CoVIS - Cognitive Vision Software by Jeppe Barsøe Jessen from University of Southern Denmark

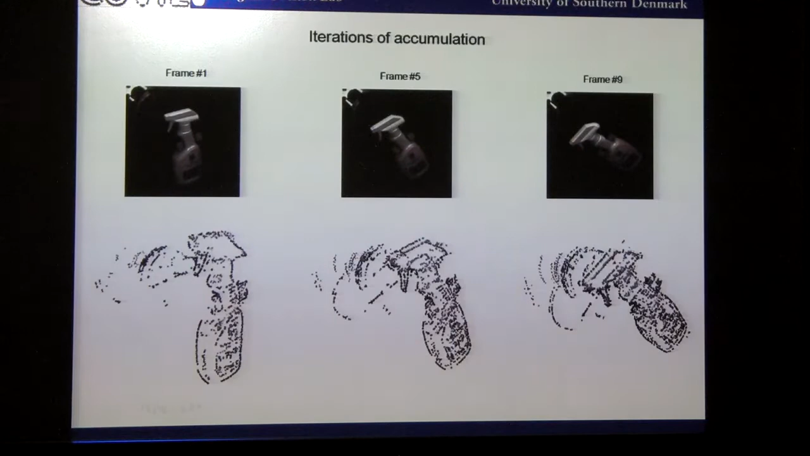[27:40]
We get a more complete. I don't know if you can see it. This model. These lines. Are more complete. Over here. It's a more complete model. And in this platform. We are going to do some work.